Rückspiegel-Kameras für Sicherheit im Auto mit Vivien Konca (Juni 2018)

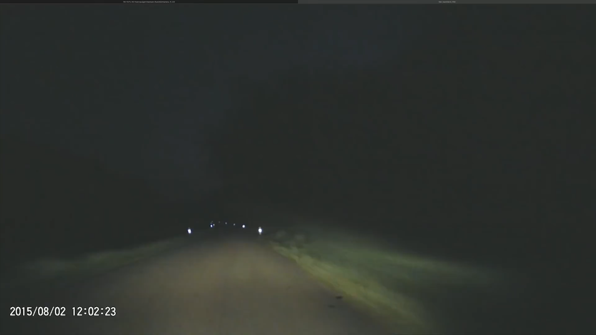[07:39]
Ja, und ich konnte später, also mein Auto hatte einen Schaden von, ist schon eine Weile her, 2.500 D-Mark, die ich später bezahlen musste, weil ich nicht nachweisen konnte, dass es ein Wildunfall war. Nein. Und sowas kennen wir. Schau mal, Landstraße, wow. Da war ein Reh. Ja, wäre mir das jetzt vor das Auto gelaufen, dann hätte ich einen Schaden gehabt.
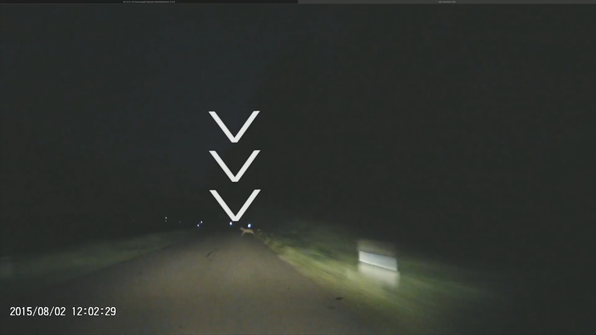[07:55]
Aber dank dieser Aufnahmen, schauen Sie da noch mal hin, könnte ich das dann jederzeit nachweisen.